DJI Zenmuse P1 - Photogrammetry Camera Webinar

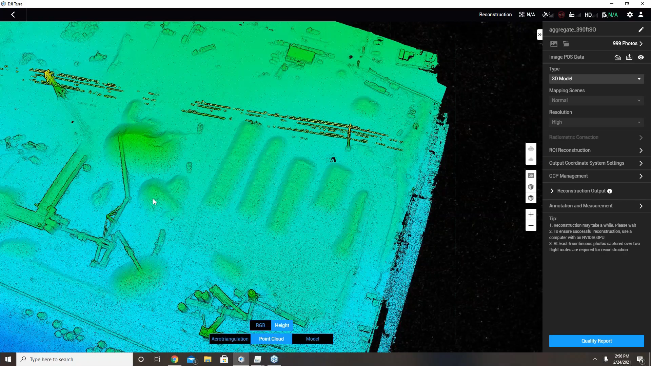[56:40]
We've gotten back into this other project, but on this one here you can see just really good quality detail in the digital surface model here for the area.
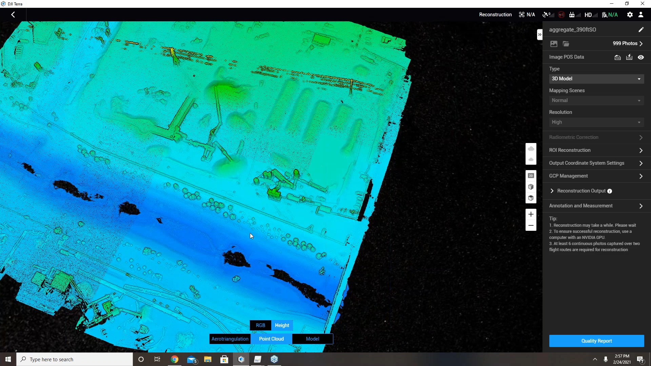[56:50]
And just overall good quality results even out of software I'm not familiar with just yet.